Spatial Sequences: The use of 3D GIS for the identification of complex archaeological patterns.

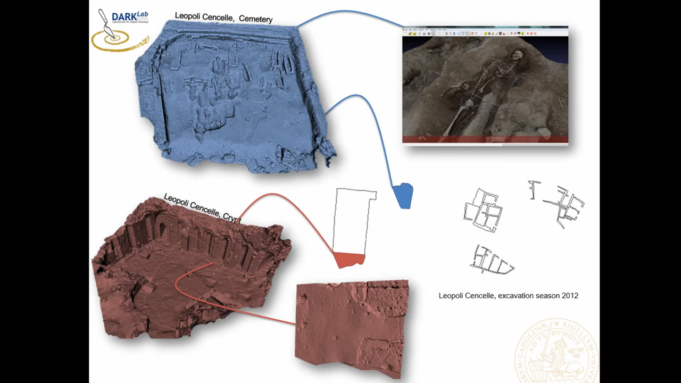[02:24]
These are big data and complex data. So there is really complexity also because they are not designed actually to fit our normal traditional visualization system. So in order to make something good with those we need to I think challenge our paradigms or how we use information.
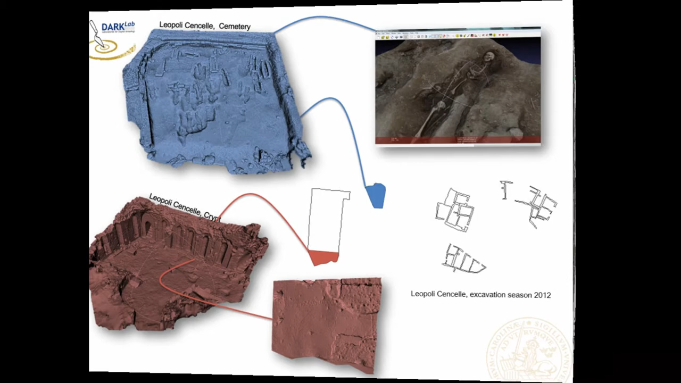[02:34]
We have been experiencing a lot with 3D GIS platforms but there are many different typologies of platforms which you know help you out in using this data. There is Blender, the augmented metrics for example with the Medresco we have someone used Unity and you know all these platforms they actually resemble very different characteristics. Of course a 3D model when it's actually visualized into for example into a 3D GIS allow you to as an archaeologist to use the model and running a huge number of operation which would have been impossible to do in any other way.
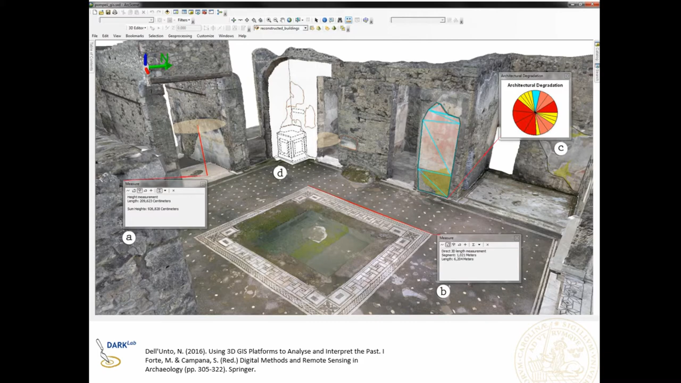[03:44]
You can I mean compare drawings you can run statistics you can make measurements which are difficult to perform in the field in any other way but most important they don't really substitute your work in the field they actually implement your work in the field.
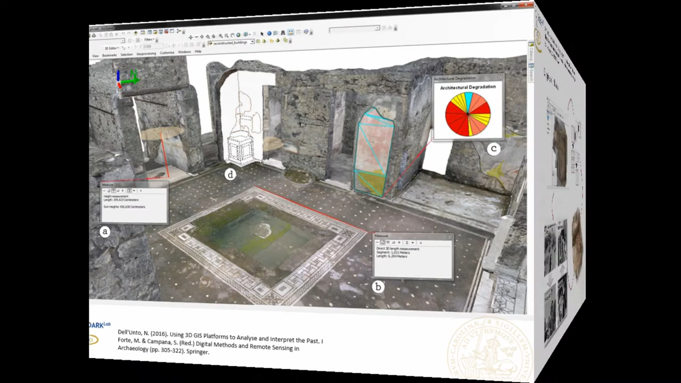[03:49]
I mean you use that in a tablet for example and you can get a huge amount of information but visualization and 3D model are not the problems really I mean are only one part of the facade there's been
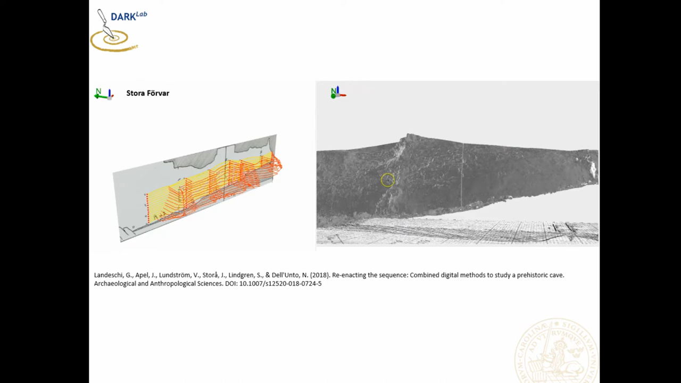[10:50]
the with the artifacts found and actually i think now in stock one part of them it was possible
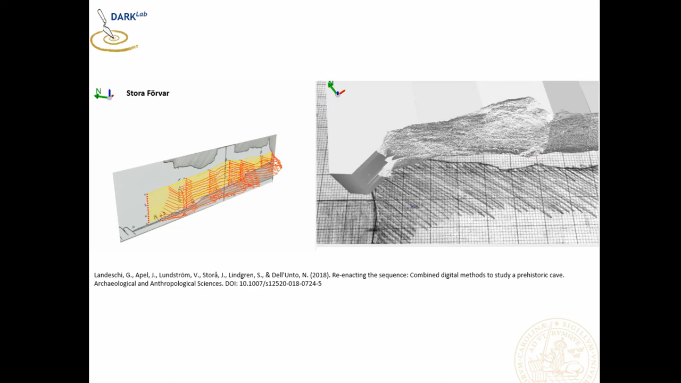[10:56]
to re-simulate the stratigraphic sequence in the cave it was extremely interesting to show you that they showed
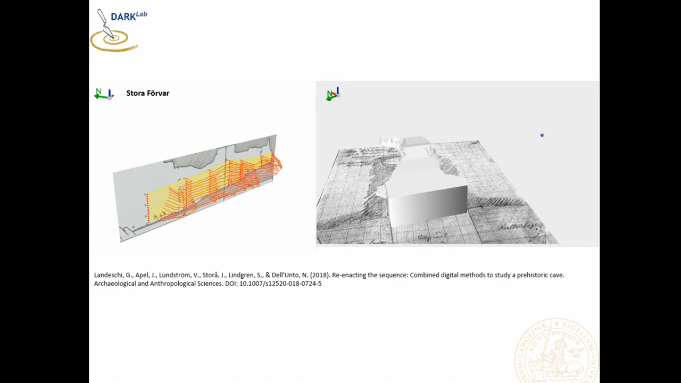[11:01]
how technology and the combination of these things can really allow you to reopen cases which
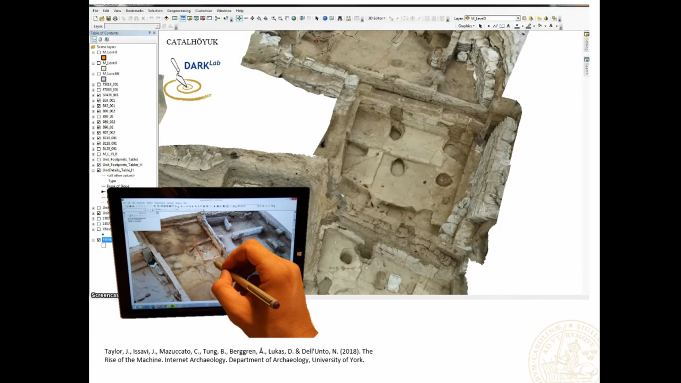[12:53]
usually 100 150 how many archaeologists working in the field and acquiring a lot of context about it i mean you cannot really make a 3d model for each context is we tried but it was not really easy to manage so you need to find compromises and
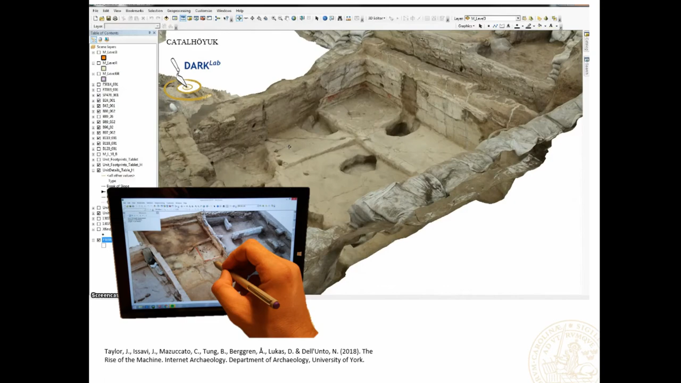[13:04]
compromises of course mean that you you know you say no to some things but if you're very clear what you want to achieve with it is it extremely interesting so we start actually only acquiring or making a 3d model in that case where we have basically a building which was in face a building which was a feature or a space
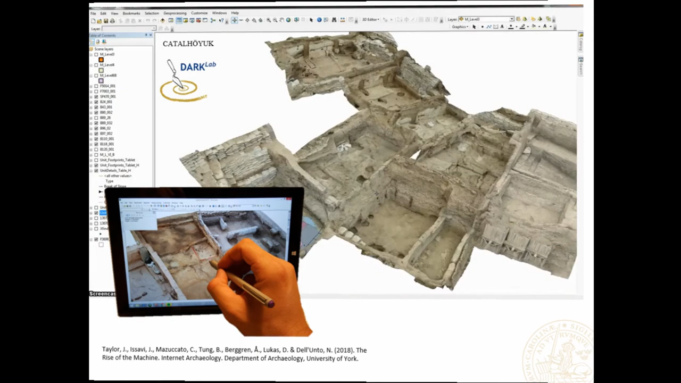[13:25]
it was extremely interesting because uh 2015 this feature which now is very visible but it was not it came out from one of the walls which by the way you know in a in a feature things is basically usually documented by two contexts right bricks and murder so
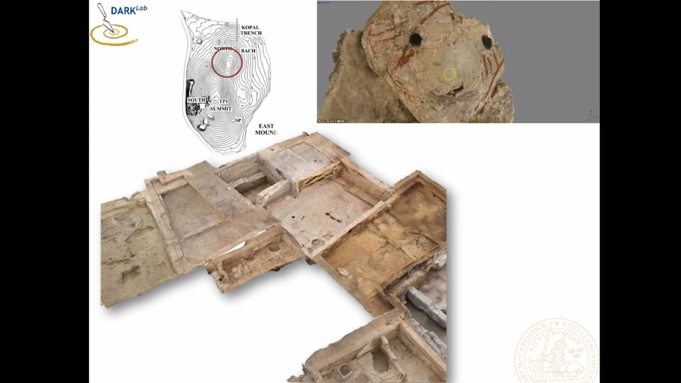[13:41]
and when this which was not visible actually in in the world went to the conservation lab it came out to be f666 i think the
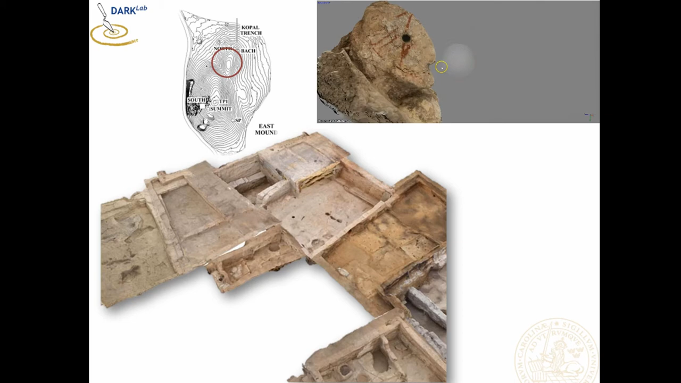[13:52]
beast it was is an obsidian is a beautiful artifact with obsidian eyes and the big question is what it was looking at